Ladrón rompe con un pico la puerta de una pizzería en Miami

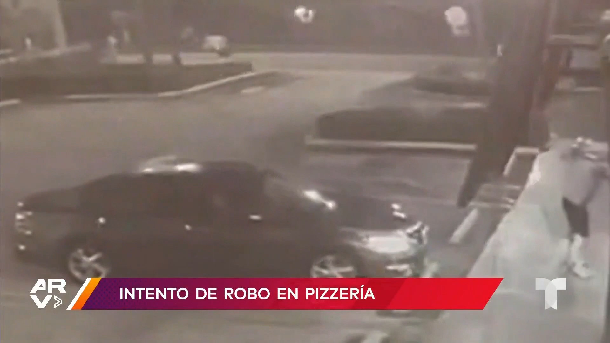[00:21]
Después de desquitarse violentamente con el negocio, se retiró, dejando varios daños materiales. Las autoridades están pidiendo la ayuda de la comunidad para identificarlo.